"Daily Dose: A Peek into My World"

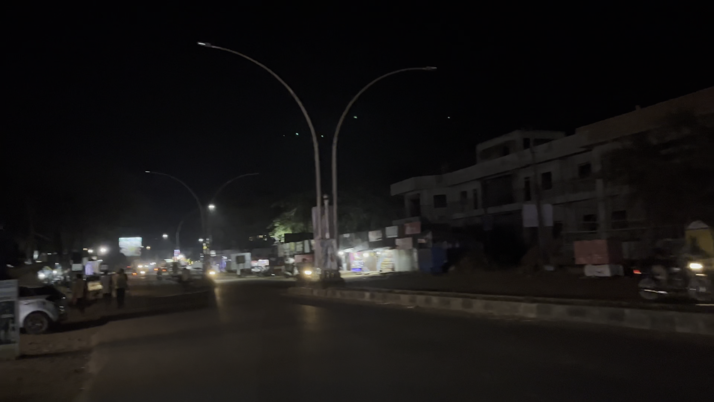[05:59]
आप यहां से रोड देख सकते हो गाईज कैसा है पूरा डाउनल ही